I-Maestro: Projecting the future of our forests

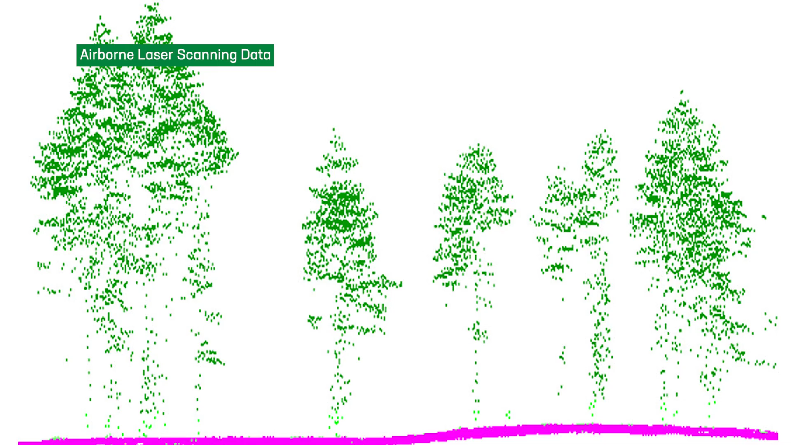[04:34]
It is also important that the models are able to reproduce the regional forest conditions.
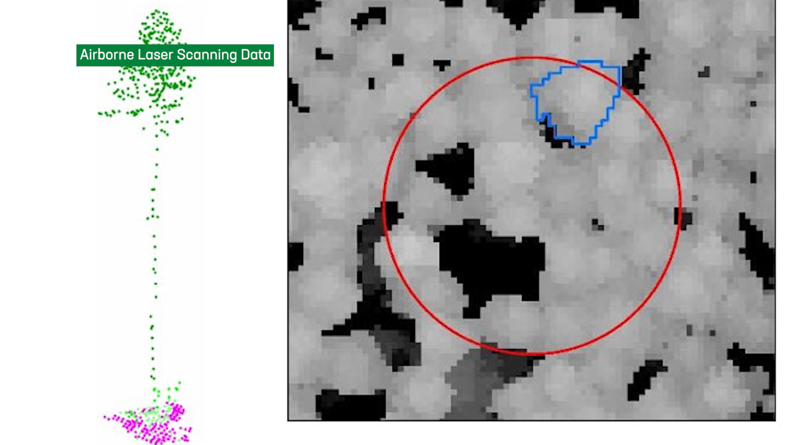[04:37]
We use data coming from airborne laser scanning.
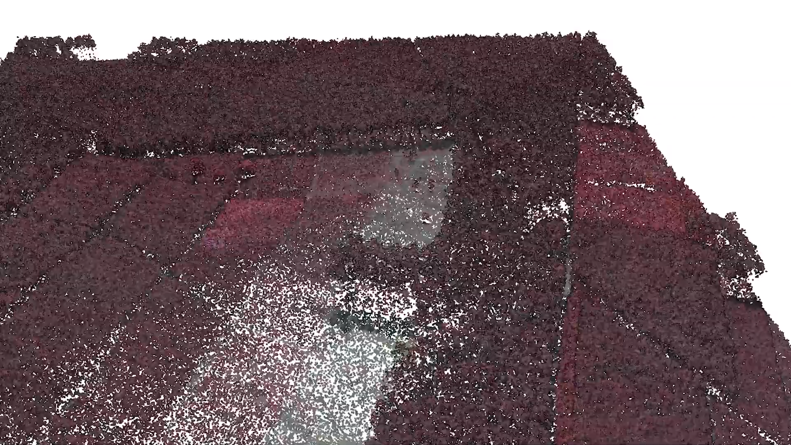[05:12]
So with this sensor on the plane, you can measure a lot of things, and then you have to transform that.
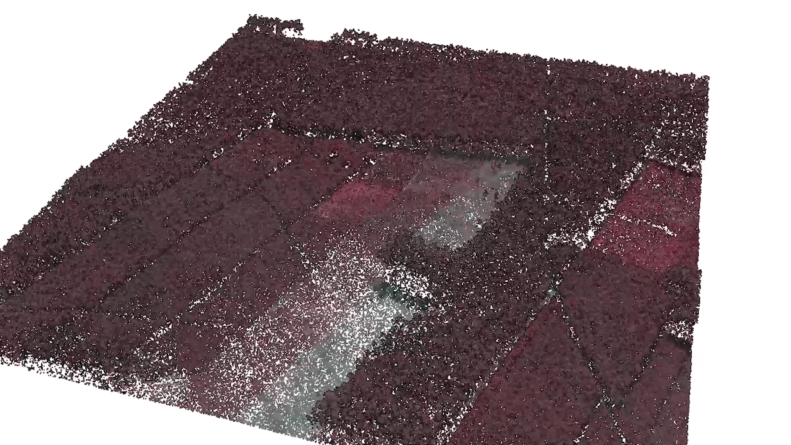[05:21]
So we transform these measures from the plane to estimations of tree measurements, tree diameters and height, and so on.